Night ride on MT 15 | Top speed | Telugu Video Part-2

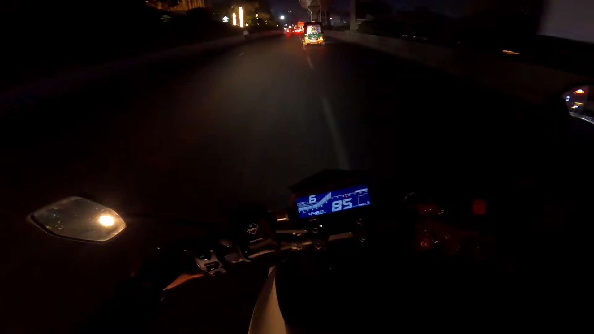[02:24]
There is a lot of bond in this area, I don't know how to drive it, but the lights are It's a good night, right? Full lighting could be a big light in the Hitek city.
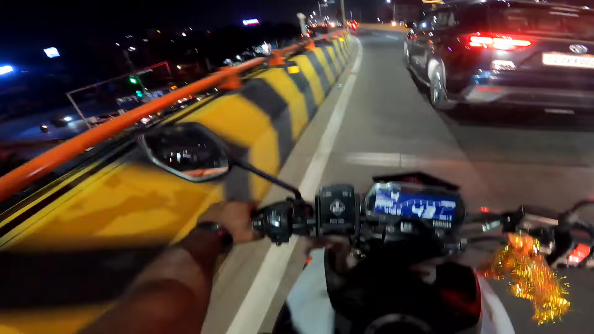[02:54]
There's a lot of light on Kachapoli, the other one. It's a big light on Kachapoli, it's a big light on Kachapoli. Because it's a lot of light on Kachapoli. In my opinion, a lot of people are in trouble. Now I will talk to you at 11.30am. I had to do so much. I have been there for a night, I have been there for 2 hours. I was able to edit the video for almost 3 days.